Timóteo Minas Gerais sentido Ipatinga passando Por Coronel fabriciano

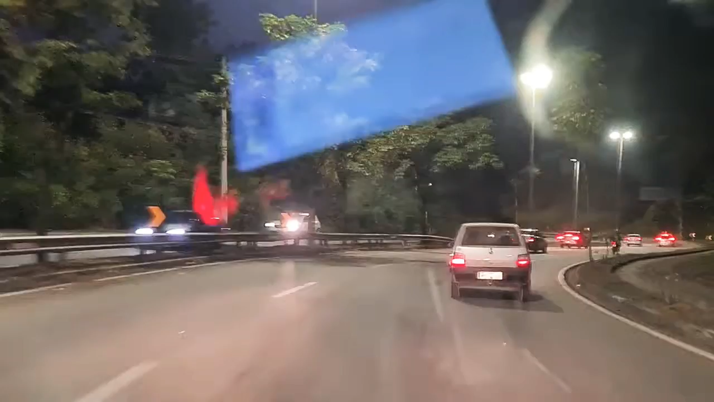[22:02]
Eu toquei que desce colado na traseira. Você tem que deixar passar, senão eu até freadinha te bota a traseira. Você precisa dar uma freadinha, capota em cima do teto do carro. Colar demais, agarrar demais é ruim. Você é uma cena, ó. Uma cena bem aberta, mas é uma perigosa. É.
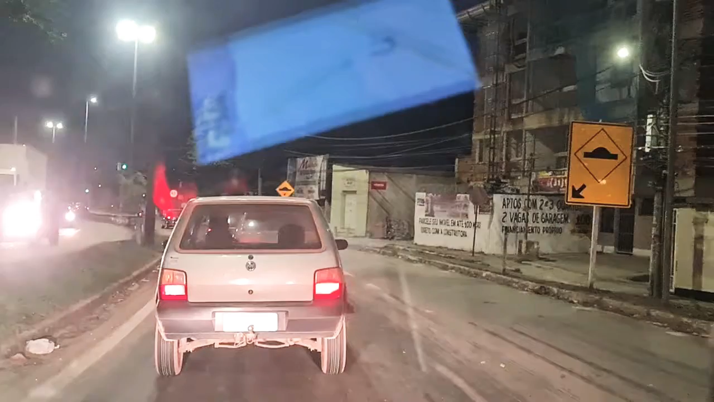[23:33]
Não, a direita pra cá aqui é a Malanari? Pra lá é a Malanari. Esse pedaço aqui tem outro nome. Esse pedaço aqui tem outro nome, não sei não. É, né? Será que isso aqui não pertence ao Horto, não? A Malanari é do lado de baixo. Não, nada de o outro ali. É a esquerda, eu sei que o outro é a esquerda, que é do lado de quinta.
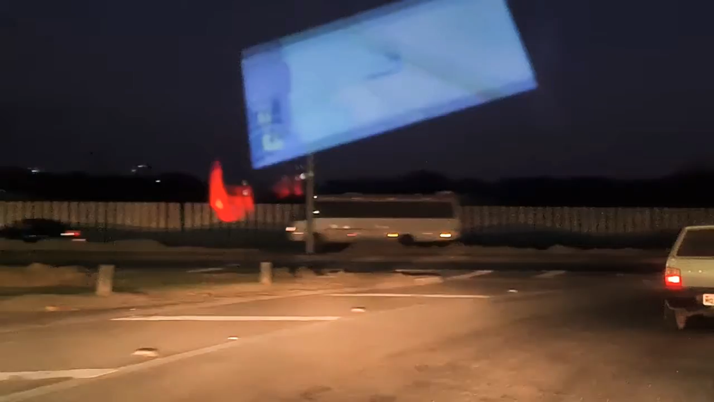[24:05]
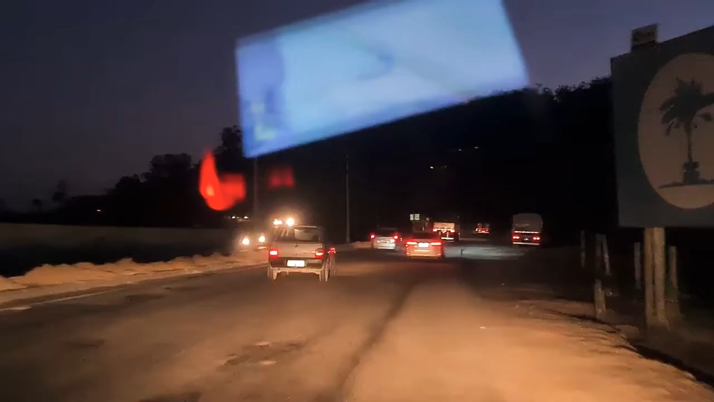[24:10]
Coloca a luz aí, você ouviu? Vai ficar melhor aqui, ó. Essa tem aqui, ó. Tá uma escuridão doida aqui.
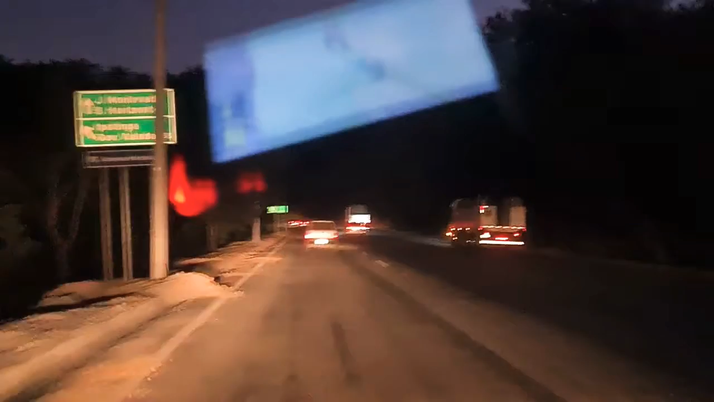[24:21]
É, vai. Fazendo um retorno aqui. Aí é 381, direto aí vai lá Belo Horizonte, tá, gente? Aqui eu vou fazer o retorno aqui. 381 também, sentido Governador Valadares.
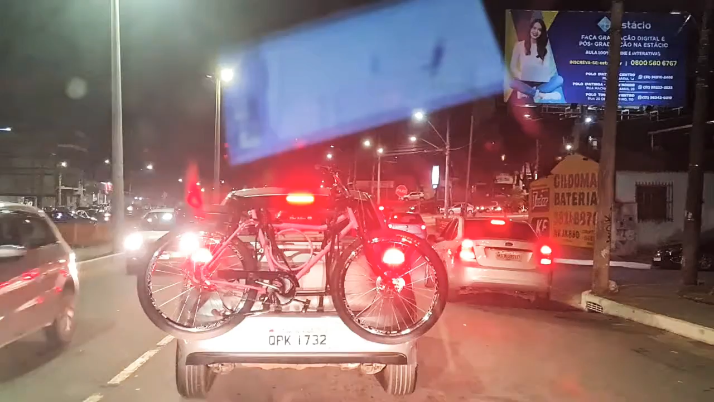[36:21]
Lá, tá vendo? Que lá, sabe o que? O semáforo dá uma controlada. E semáforo. Aquilo, e aquilo ali aqui, não para aqui, passar carro. Aqui é, aqui não para, cidade logo.
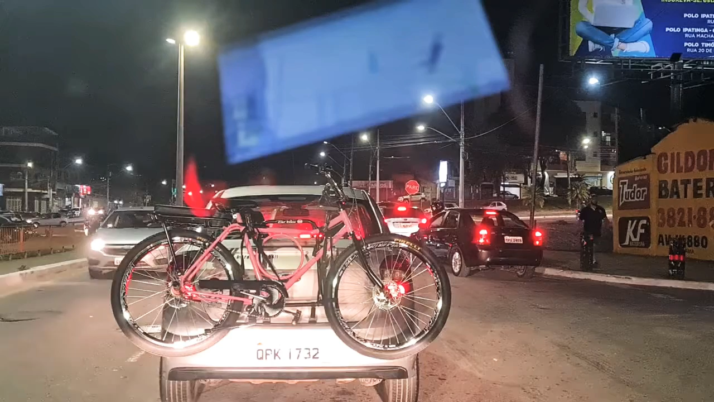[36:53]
Aí vai lá, vai chegar lá.